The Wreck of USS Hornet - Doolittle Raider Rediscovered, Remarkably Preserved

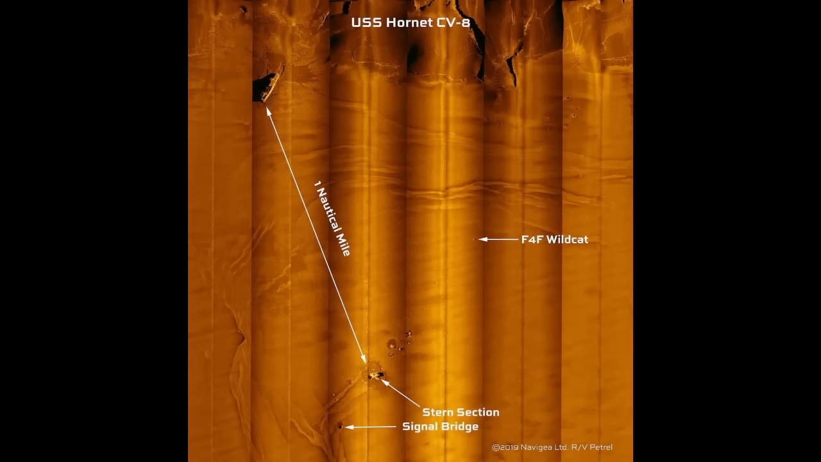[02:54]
That means she's missing about 46 meters, about 150 feet, of her stern. That section of stern rests about a nautical mile away from the main hull, with the signal bridge resting a bit further off the stern section. The last things I'll note from the sonar are the F4F Wildcat found on it, which I'll get to later, and the fact you can see where Hornet initially impacted the bottom before she slid a bit and came to a stop. The impact she left is quite visible, actually.
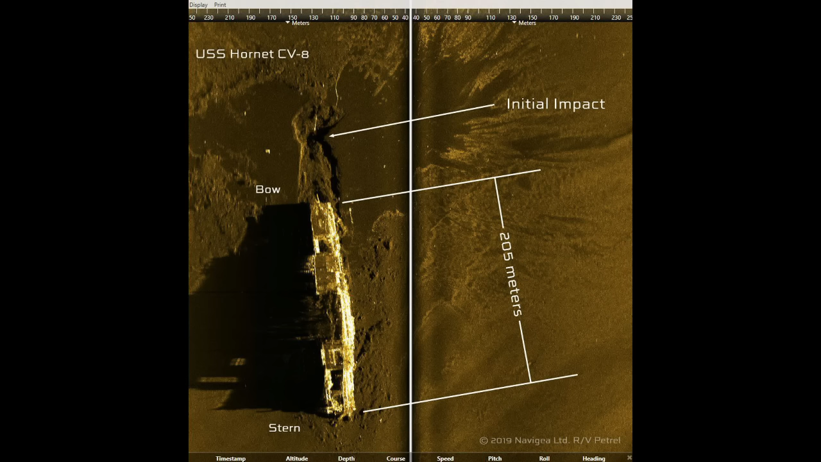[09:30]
You can even see some of the violence of the break on her sonar images, for that matter. Past that break, though, there are only a couple more major things to note on her hull itself.